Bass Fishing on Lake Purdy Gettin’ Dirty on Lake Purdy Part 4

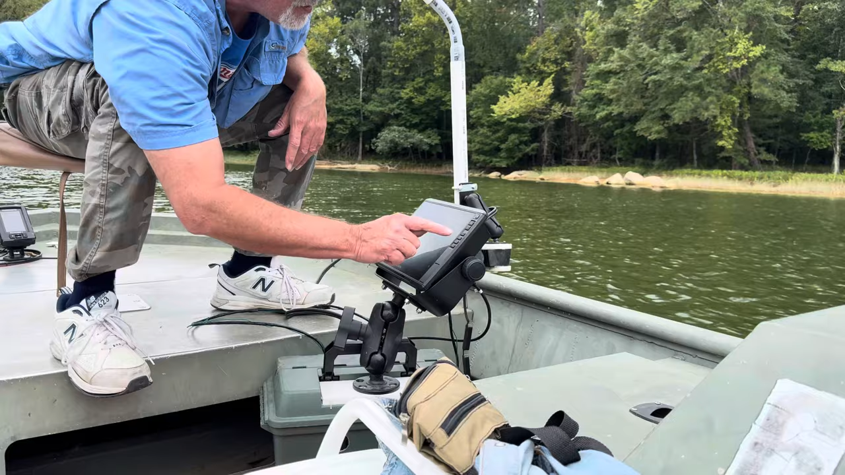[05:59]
Let's see what I need. Where we at? Warning, battery low. Oh man. I knew it. Left it on.
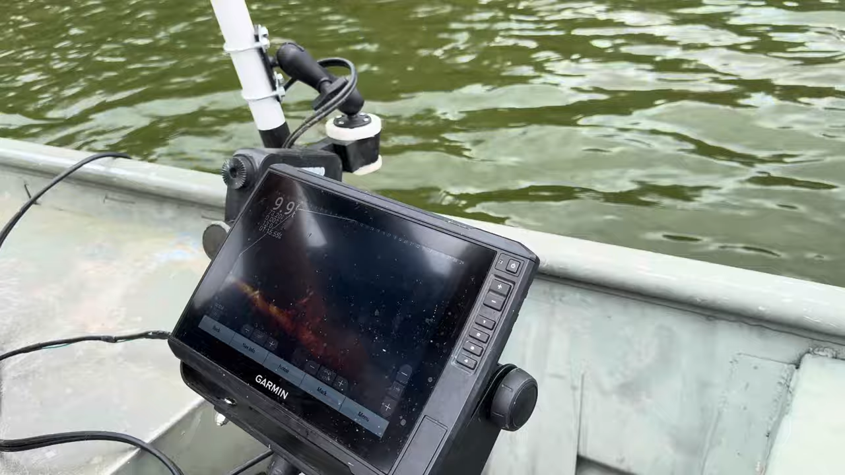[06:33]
Actually, it looks like a fork. There it is. There it is. Look. See those little dots? Uh-huh. Watch them move. See them moving? Uh-huh.
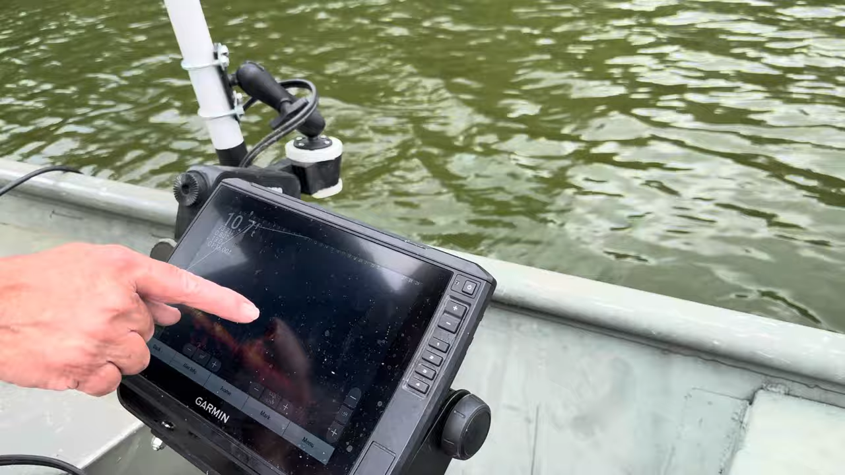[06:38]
See them swimming? Are we above like a school of fish? That is fish. Yeah, that's fishy looking.
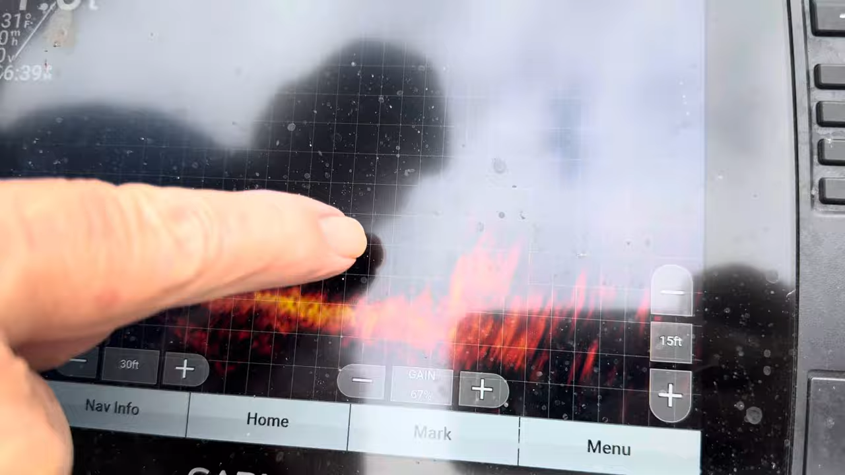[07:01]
See that swimming across? That was a fish. Yeah.
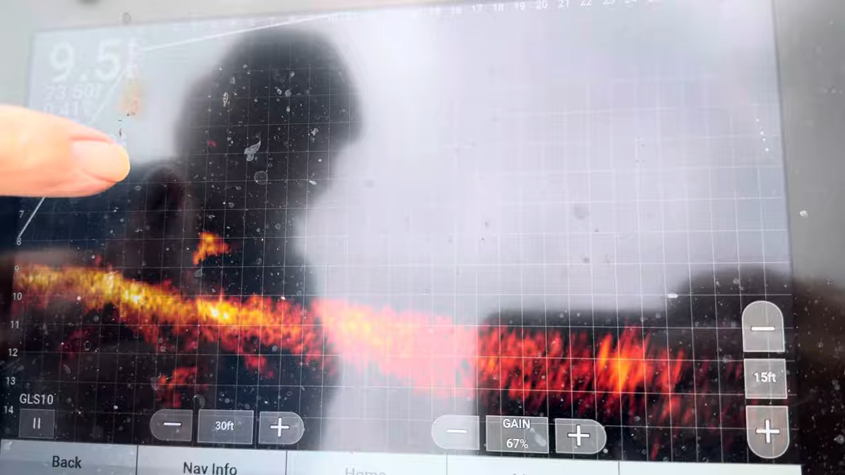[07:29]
See those going up? Oh, right there. Yeah. Oh, look at the nice one.
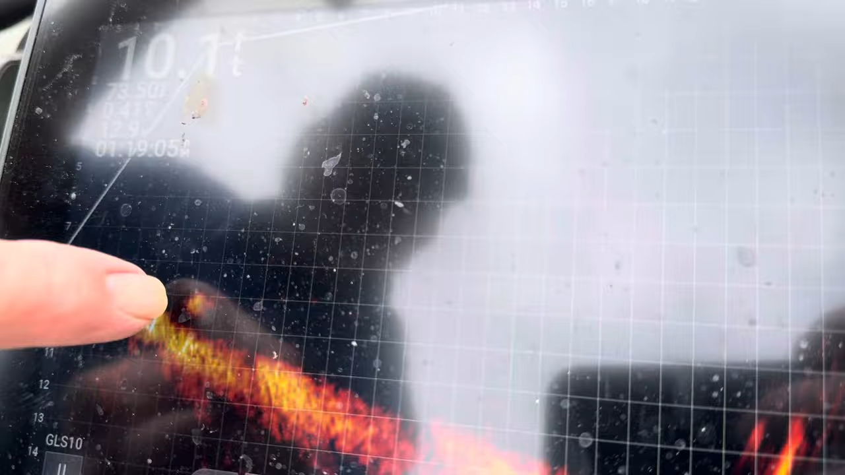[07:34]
That's a big fish right there. Oh, it is real calm up in there.